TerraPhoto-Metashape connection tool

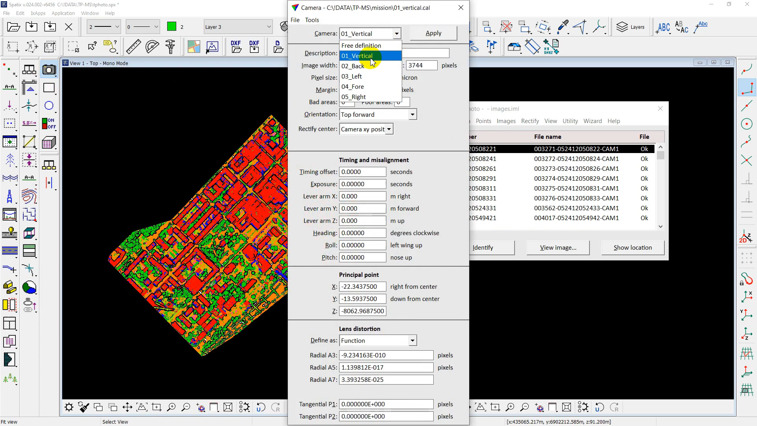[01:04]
one vertical camera, and four oblique ones, forward, backward, and so on. The best tool to evaluate the accuracy of the image positioning is the camera view tool of TeraPhoto. We can create a camera model for each image and see how well photo data matches point cloud.
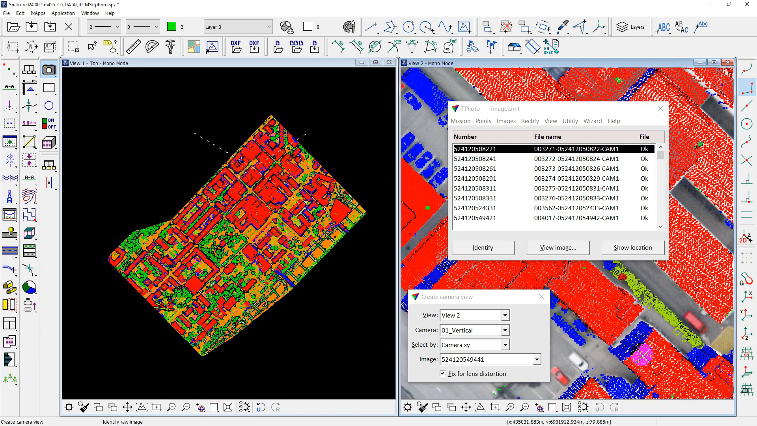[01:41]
There is a pretty good view for vertical camera, but you can see quite big mismatch for oblique cameras. It looks like there is a problem with camera rotation.
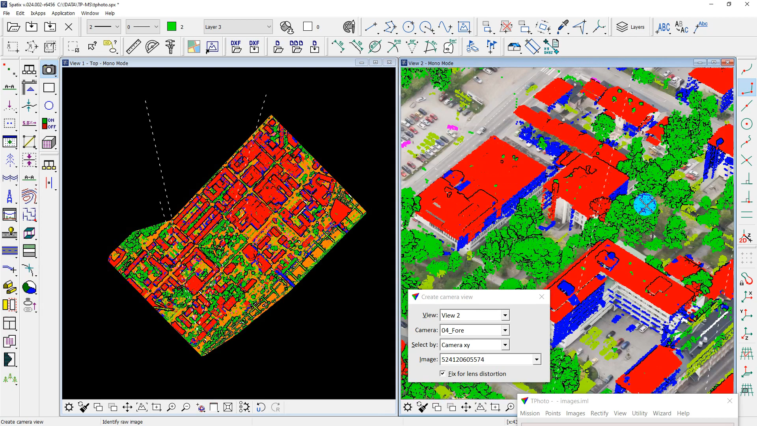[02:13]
So, I will try to use Metashape software for photo triangulation and look at the result.
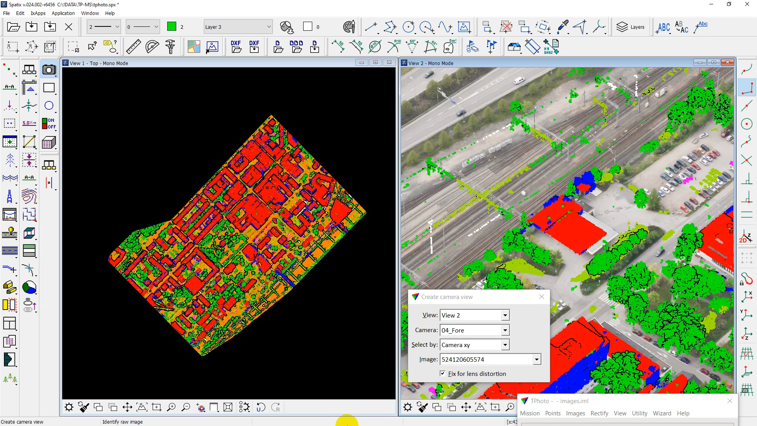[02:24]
Open Metashape instance and run the script.
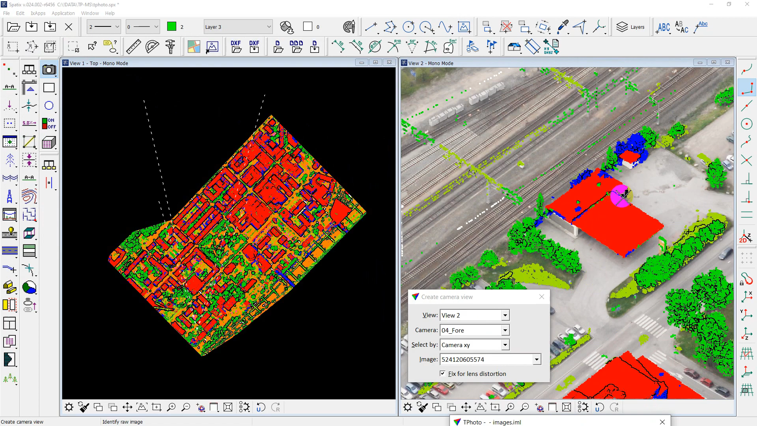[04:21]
Now, you can see that image positioning has improved
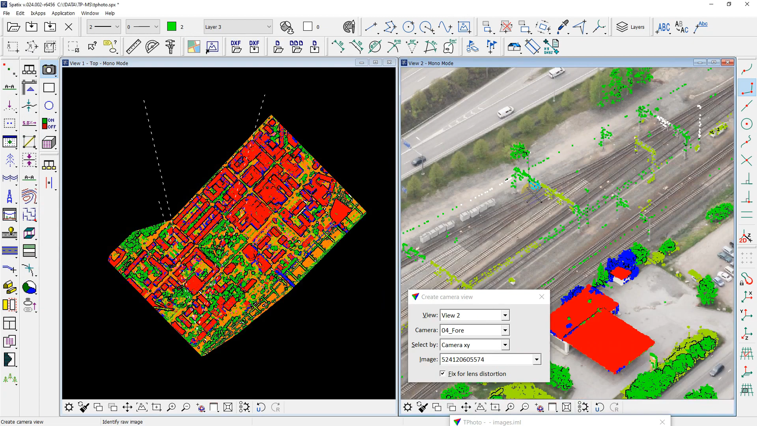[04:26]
and data is ready for fully use in TeraPhoto.